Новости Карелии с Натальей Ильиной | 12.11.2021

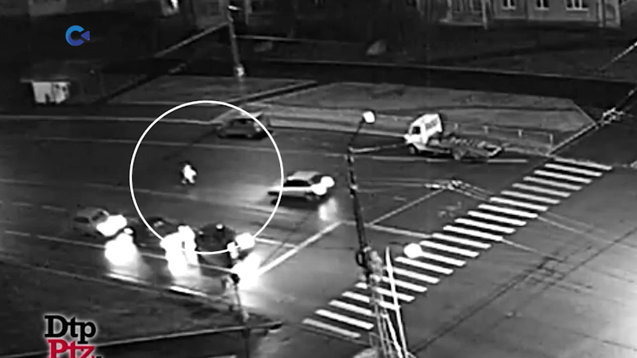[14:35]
Он ходил по проезжей части, препятствуя проезду машин. Хорошо, что оказавшиеся рядом люди увели человека с дороги.